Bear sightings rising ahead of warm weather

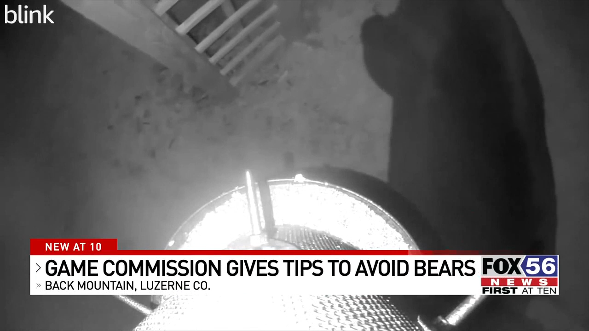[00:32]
you can see a large bear wandering through a backyard in the back mountain area, possibly attempting to sniff out a food source. Black bears are omnivores, meaning they consume both plants and animal matter.
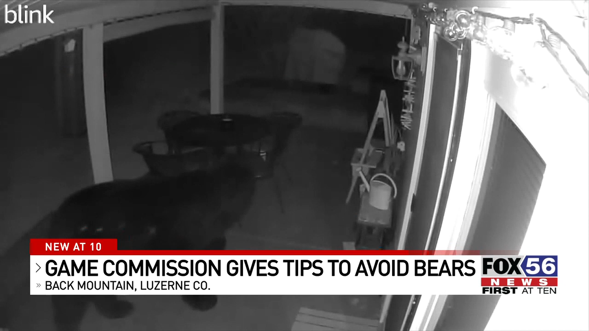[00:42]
Black bears typically prefer to consume berries, fruits, and insects. So if they see an easy food source like bird feeders, unsecured household garbage, pet food, anything, even grease on a gas grill. According to Aaron Morrow, a lieutenant for the Pennsylvania Game Commission's Northeast region,
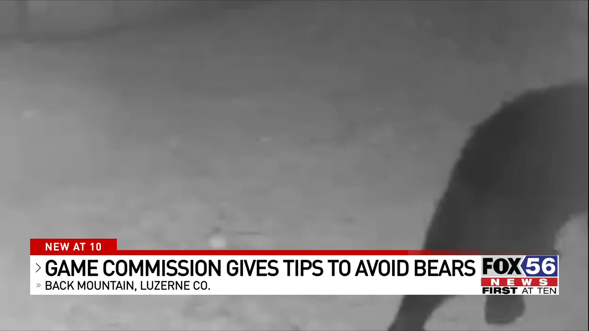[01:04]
black bears at this time of year do not have a natural food source as many of their preferred food sources are not in season. This leads to black bears being very opportunistic and desperate for food.
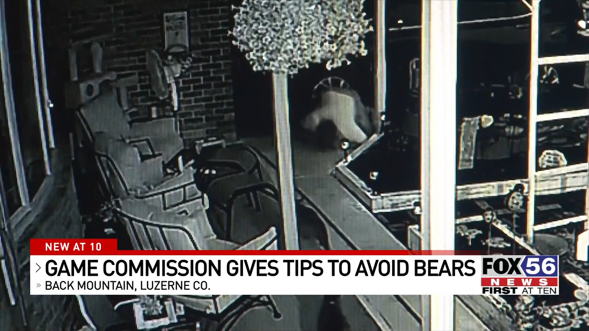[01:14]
Last summer, a man in Danville, who I spoke with, accidentally surprised a bear rummaging through his garbage in his home one evening. Yeah, we've had bear getting into the garbage at the end of the driveway from time to time.
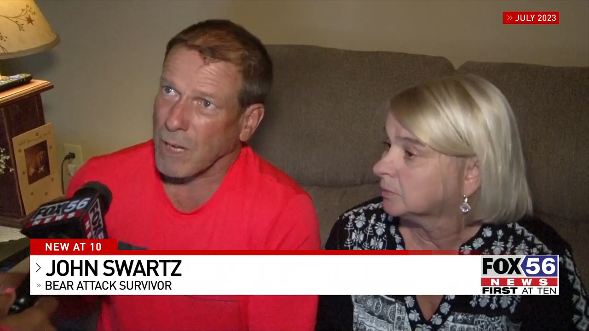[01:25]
That's why I take it down on a Thursday night for Friday morning pickup.
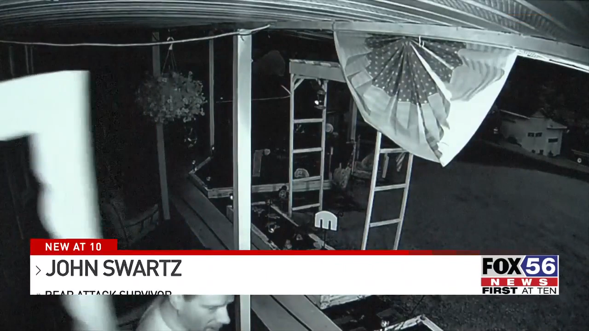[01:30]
I didn't get it down there that evening because of the rain showers. Sure enough, there he was in the garbage.